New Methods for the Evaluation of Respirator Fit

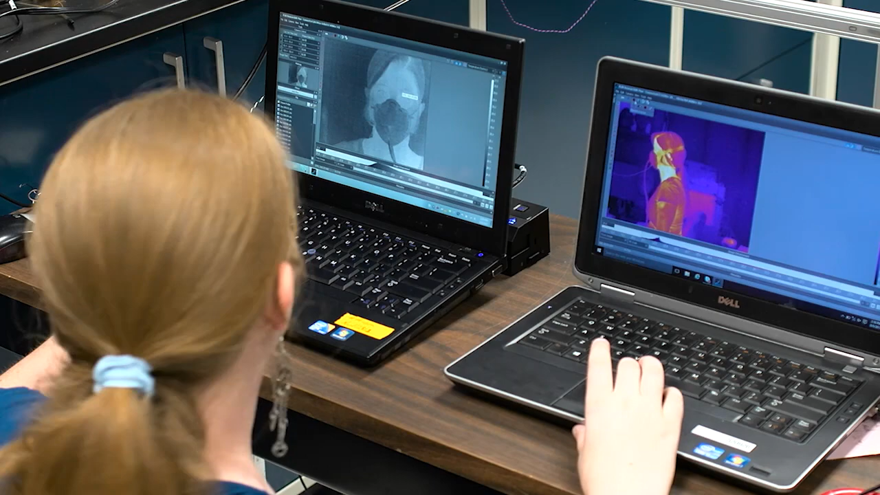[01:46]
Some of the methods we're using are infrared imaging, ultrasound, and pressure within the mask.
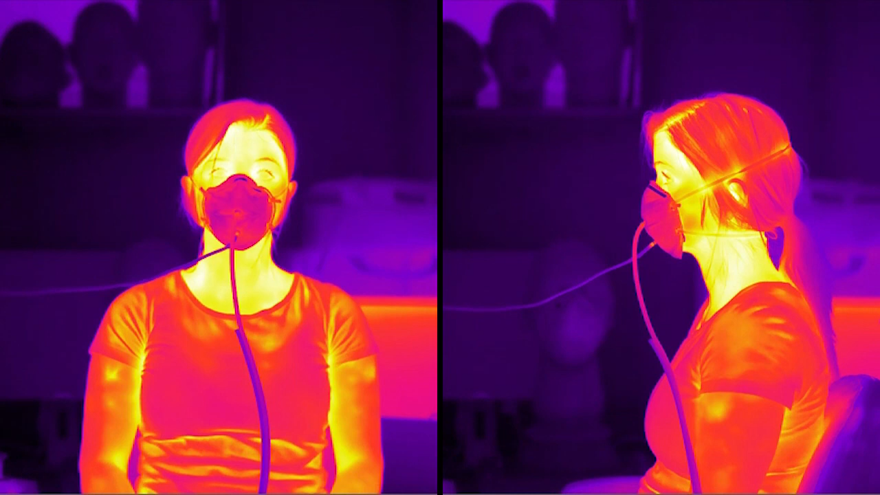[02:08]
So far we know that using the infrared imaging we can detect leaks around the respirator seal. We know that using ultrasound we can detect the same leaks.